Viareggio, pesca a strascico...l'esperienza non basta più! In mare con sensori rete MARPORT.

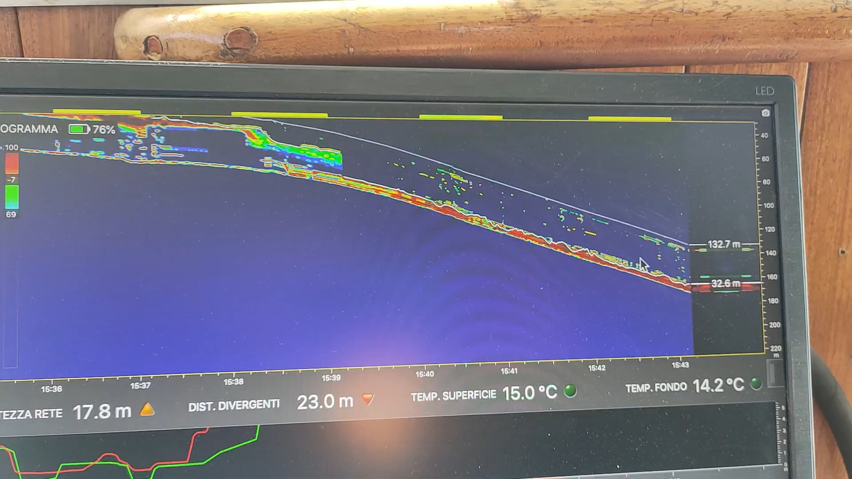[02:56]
L'effetto della rete appena buttata in acqua che sta scendendo, questa è la rete che scende,
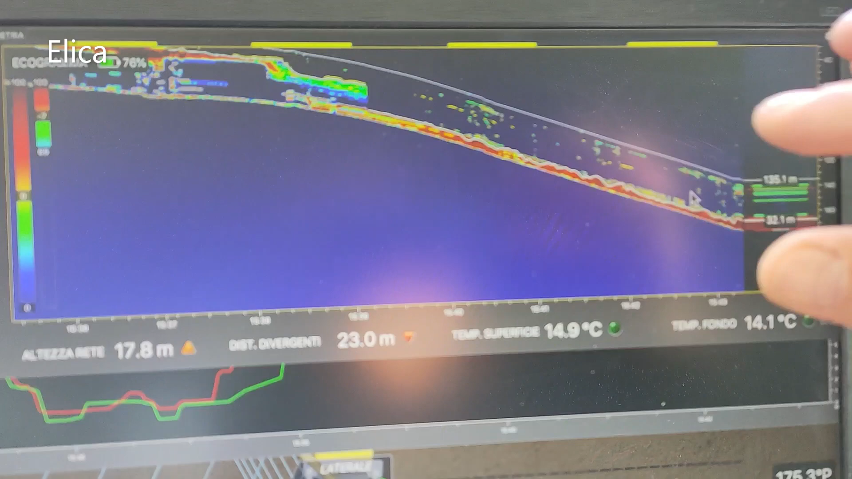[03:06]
esattamente questa la rete, la parte della, questa è la lima dei sugheri, questa è la lima del piombo.
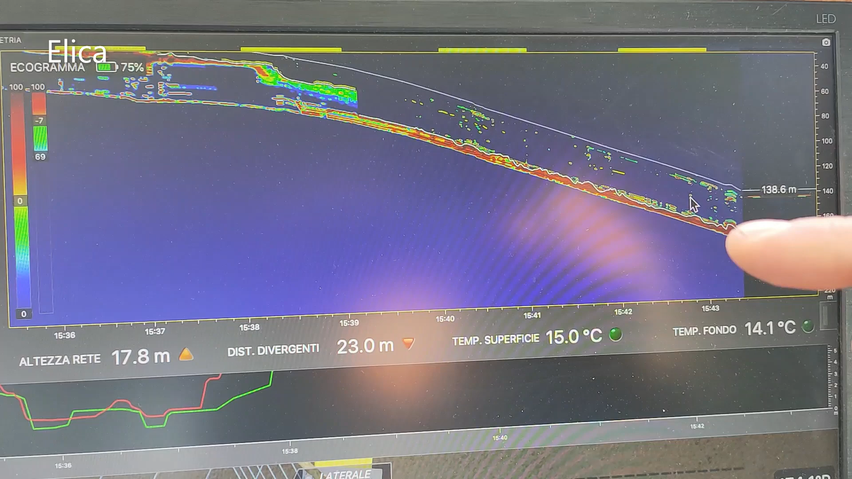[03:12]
Non ancora vediamo il fondale perché siamo a una profondità di
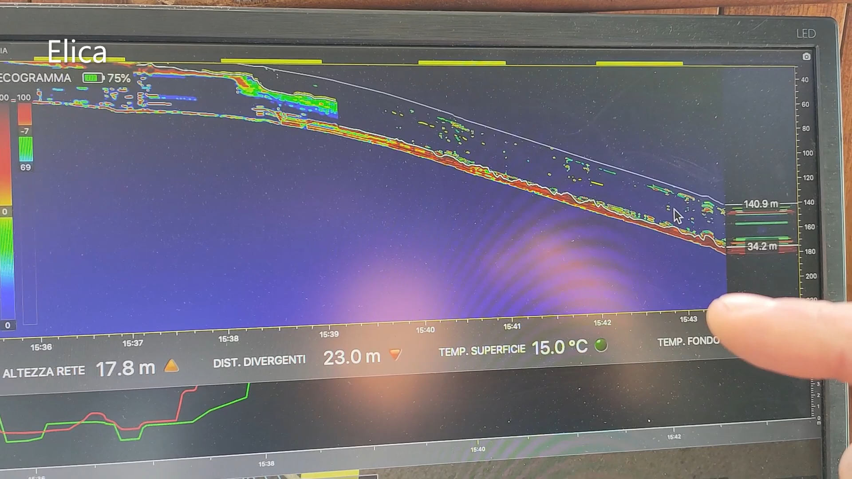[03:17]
On screen: water 15.0°C
480 metri e la rete è ancora a
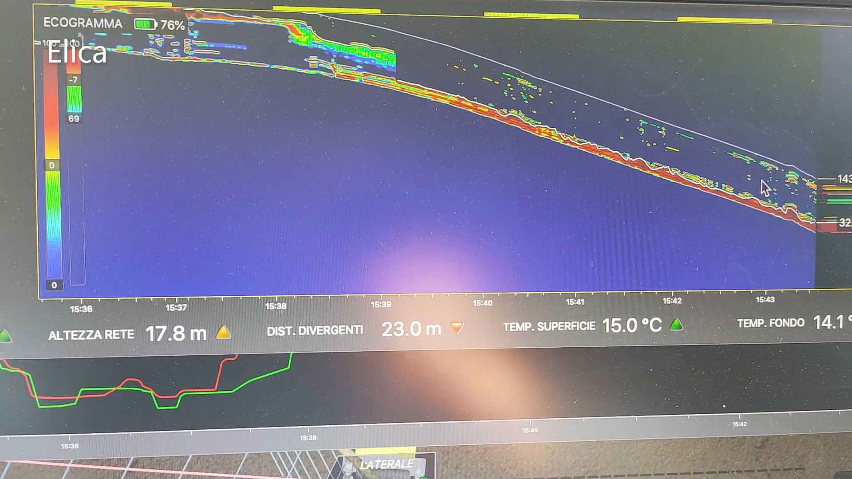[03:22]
On screen: water 15.0°C
145 metri
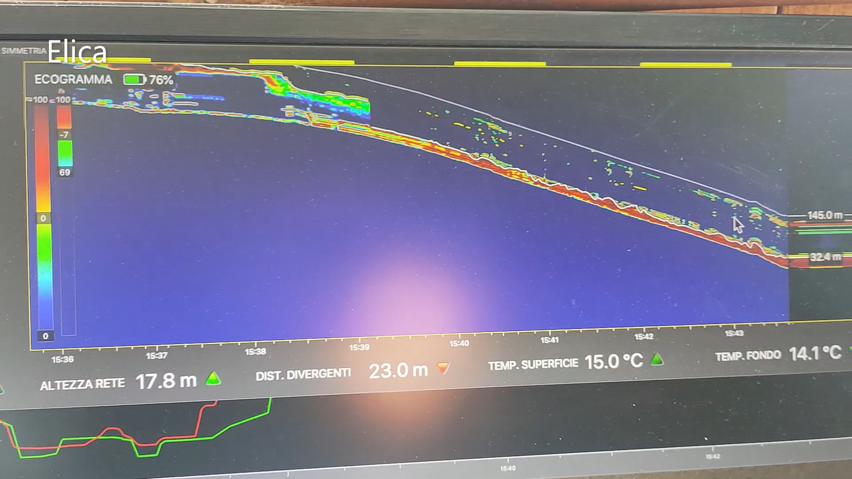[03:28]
di profondità, per cui ancora intercettiamo il fondale, tra poco dovremo vederlo.
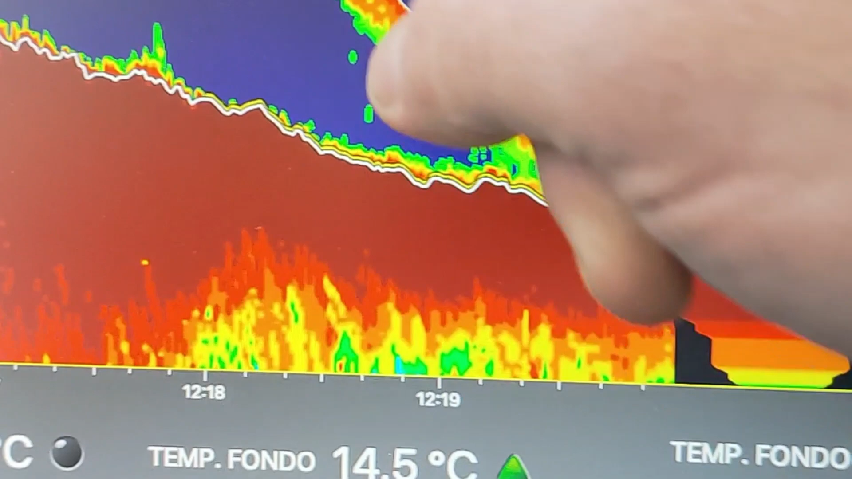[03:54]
Appena scesa, appena toccato il fondo la rete,
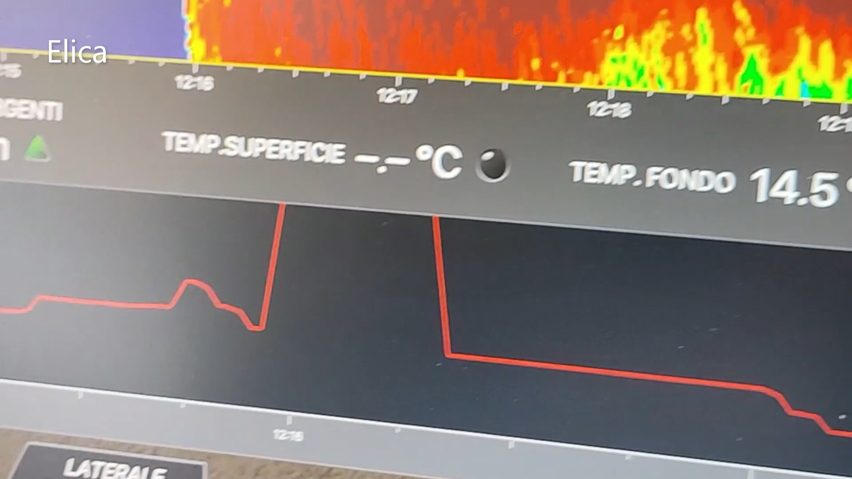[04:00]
è dritta, velocità della rete 2,8 nodi, velocità della barca
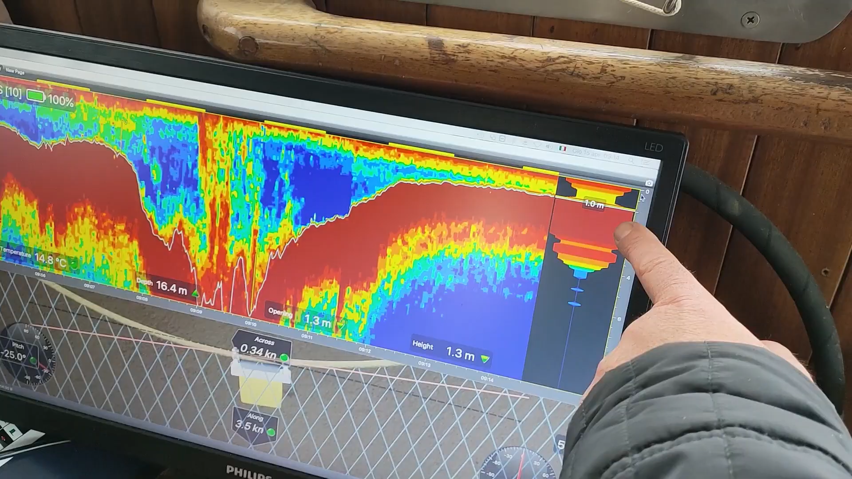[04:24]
On screen: depth 16.4 m, water 14.8°C
L'altezza della rete è un metro.
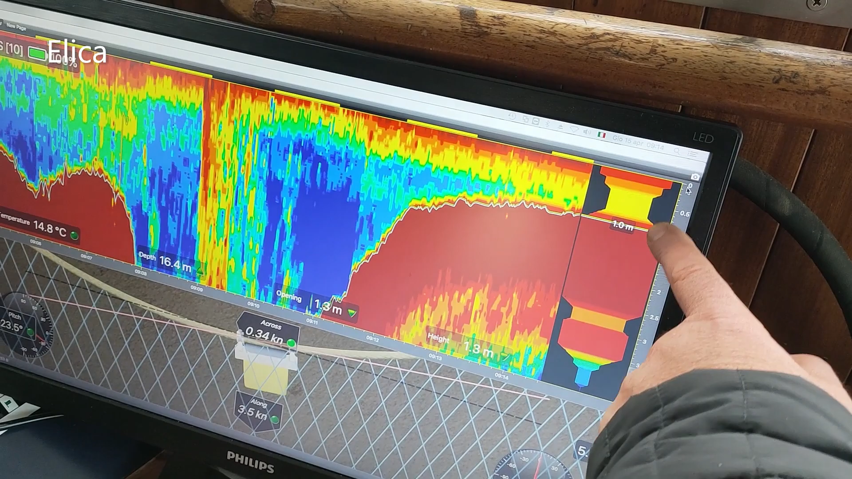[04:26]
On screen: depth 16.4 m, water 14.8°C
Sta aprendo un metro. E la vedi qua, lima piombo e qua a zero
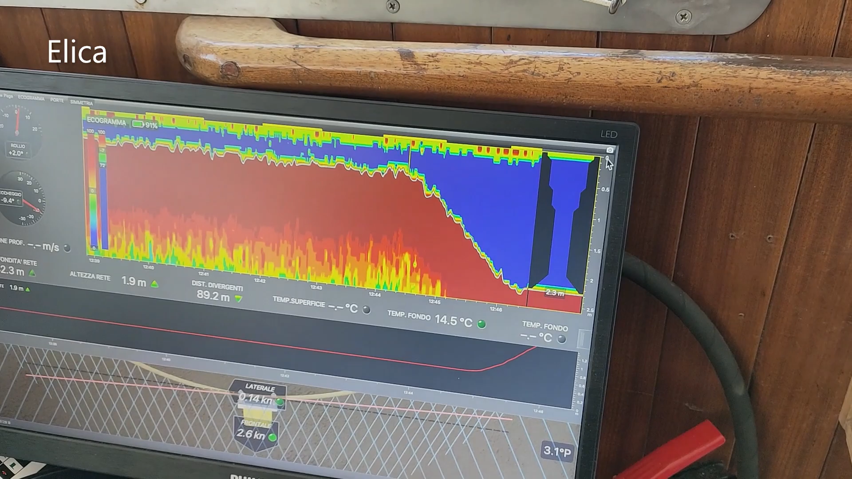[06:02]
Quindi abbiamo aumentato la velocità, automaticamente la rete ha alzato a 2,2 metri
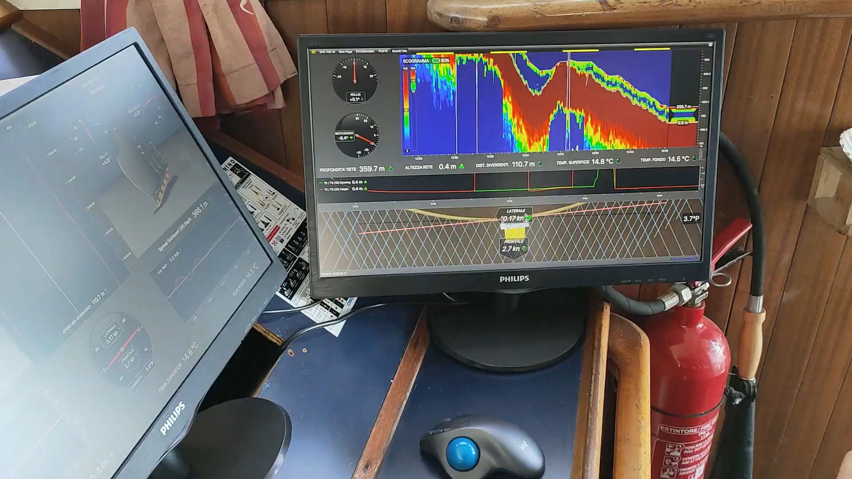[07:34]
La vista è spettacolare di tutta la rete nella discesa.